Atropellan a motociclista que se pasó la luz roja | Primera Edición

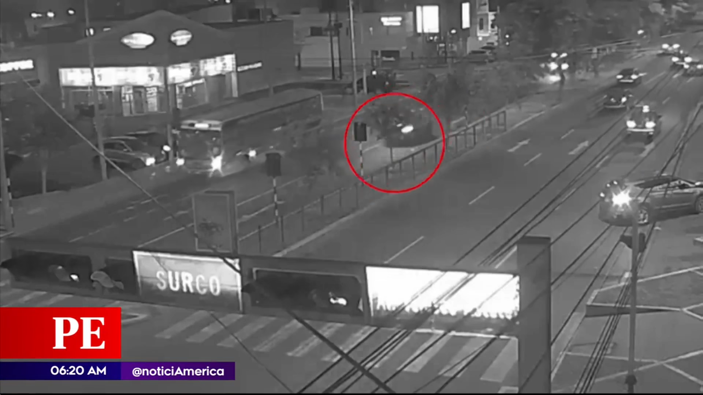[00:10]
El choque ocasionó un fuego instantáneo. La moto se ha encendido.
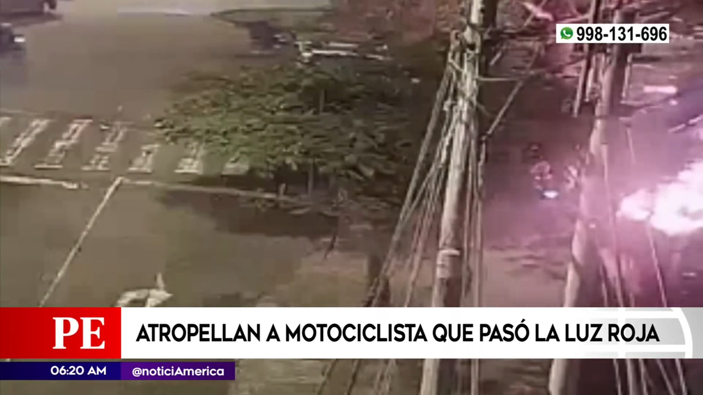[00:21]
Felizmente los vecinos han colaborado con sus extintores y lograron apagar la moto. El conductor de esta moto terminó herido y con su vehículo en llamas tras el fuerte golpe que recibió. Inconsciente totalmente, no reaccionaba ni la pupila hasta la luz. Mientras la propietaria de esta camioneta iba a toda velocidad,
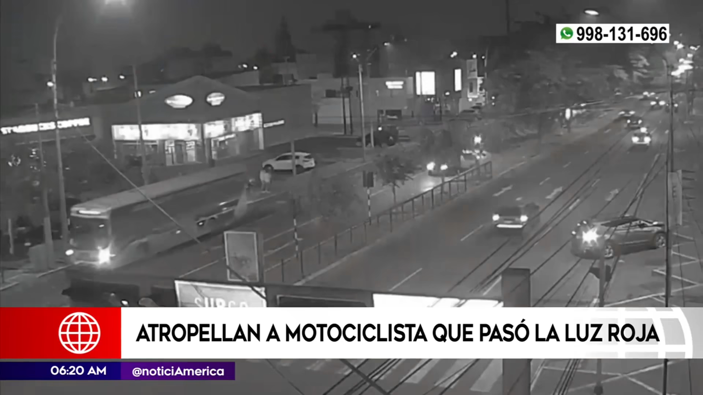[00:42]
Winder José Martínez Bolívar, de nacionalidad venezolana, se pasó la luz roja.